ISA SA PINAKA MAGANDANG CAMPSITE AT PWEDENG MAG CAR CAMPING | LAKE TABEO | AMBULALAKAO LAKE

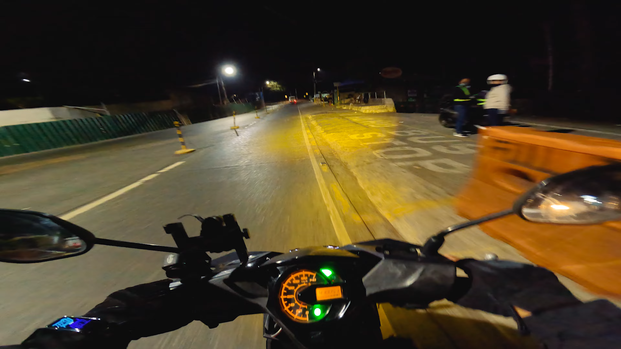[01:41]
Dalawang motor yan. Isa pa lang. Honda ADV.
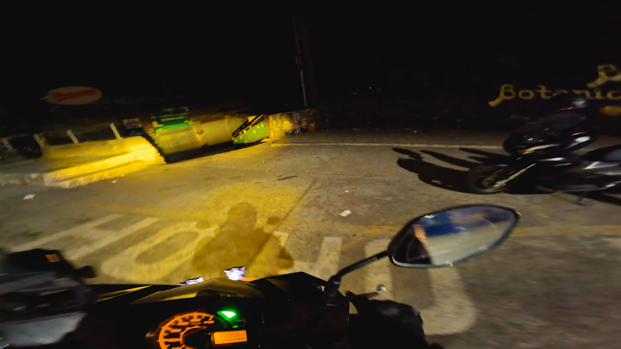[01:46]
Na black. Matte black. Yan yung mga kasama ngayon natin ngayong araw na to.
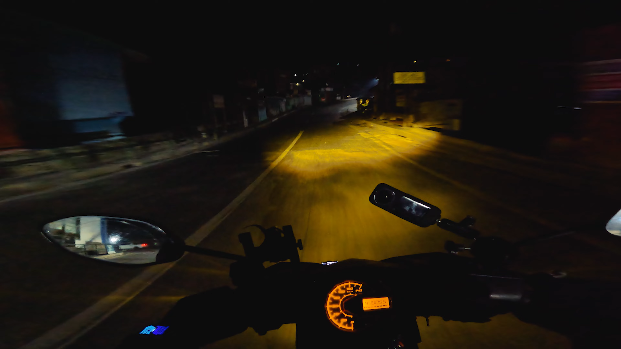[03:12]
Yan, kadiliman na naman makikita nyo dito.
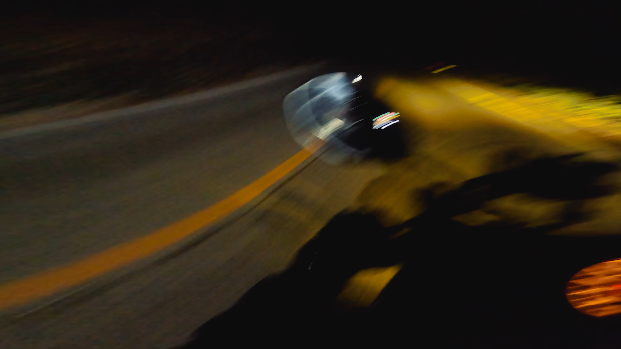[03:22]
Yan, patip-tap na tayo. Dilim. Ang ginaw pa. Mas matindi pa sa ice tong nararamdaman na hangin. Yan, nandito tayo ngayon sa Bukod. Hi! Bukod Road. Ito na yung mga likuan. Dito, Pambuklaw. Grabe, sobrang dilim ng kalsada dito. Yan, kita-kita tayo pag maliwanag na.